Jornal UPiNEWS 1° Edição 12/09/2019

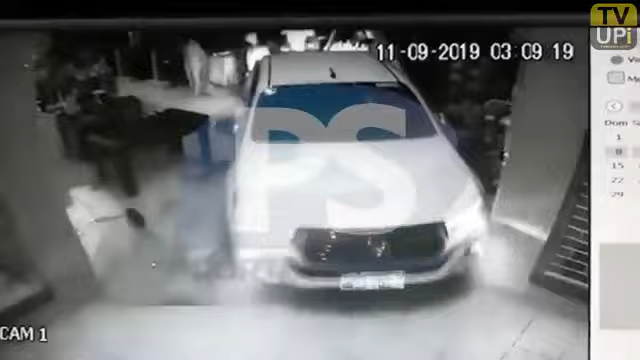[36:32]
As imagens das câmeras de segurança, publicadas aí pelo site Portal Notícias, aliás, Portal Sorriso, mostram o momento em que eles derrubam a grade de proteção e a porta de vidro usando o veículo.